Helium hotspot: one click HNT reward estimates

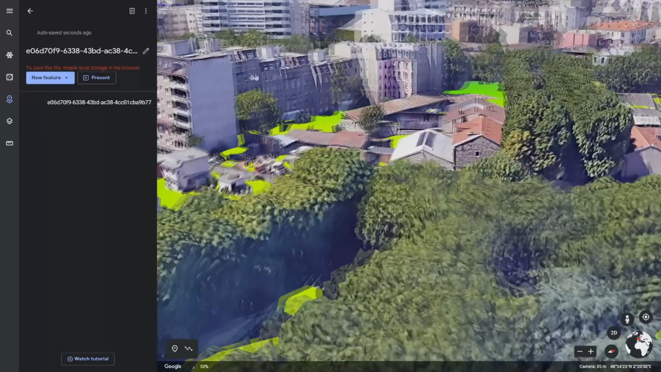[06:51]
So this will give you the real terrain.
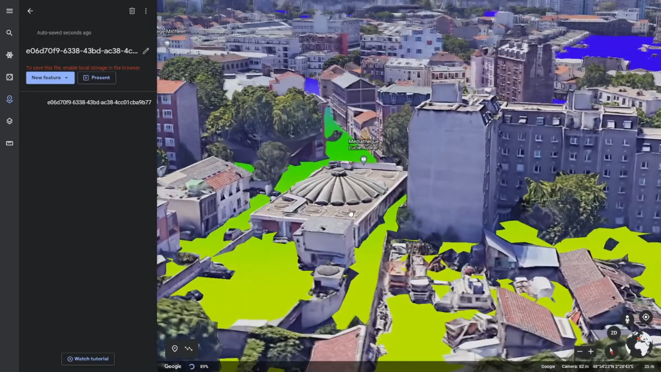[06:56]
So my 15 or 12 meters is probably a bit low for this region. So if you would put it up here I think we would have a very good reach. Now if you really want to you can actually also use the street view tool. There we go.
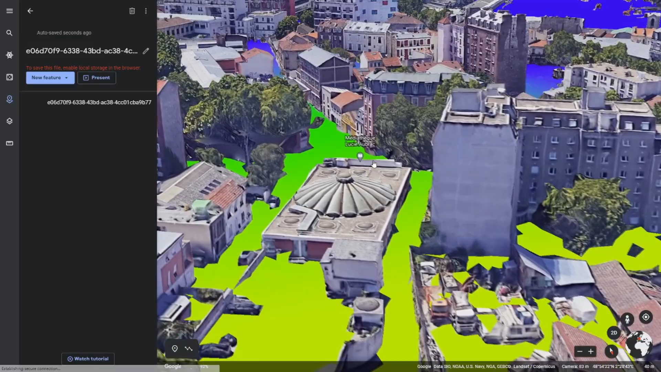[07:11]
To walk around in this area. How cool is that?